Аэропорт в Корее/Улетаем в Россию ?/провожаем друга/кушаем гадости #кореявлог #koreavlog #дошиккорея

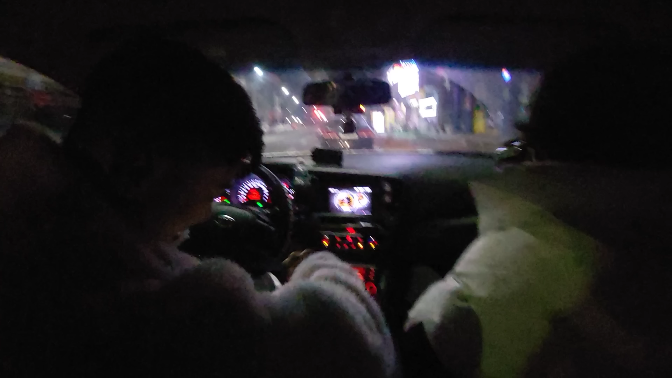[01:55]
садится за руль и мы поехали в аэропорт время у нас 4 утра